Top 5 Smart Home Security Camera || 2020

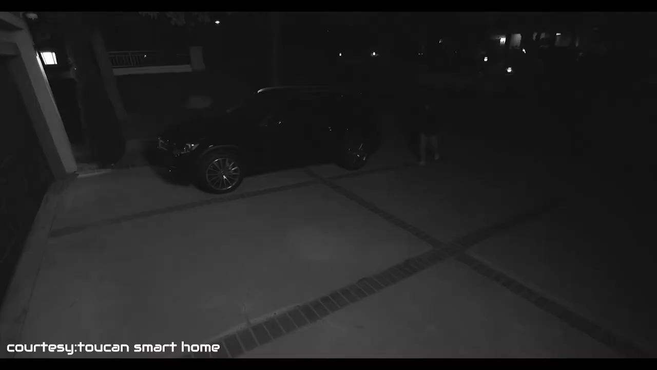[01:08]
Also, this outdoor camera comes with night vision that allows clear recordings even in low light conditions.